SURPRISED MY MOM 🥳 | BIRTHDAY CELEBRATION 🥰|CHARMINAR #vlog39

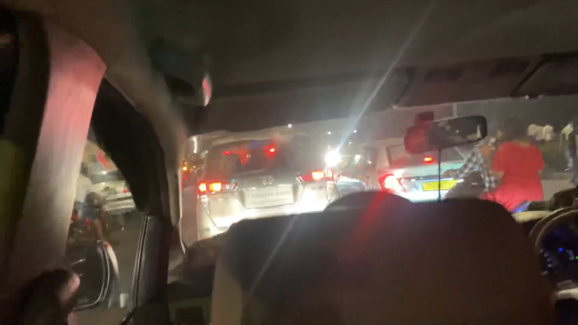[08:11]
एक बजे रात के देख लो कितना ट्रैफिक है भाई,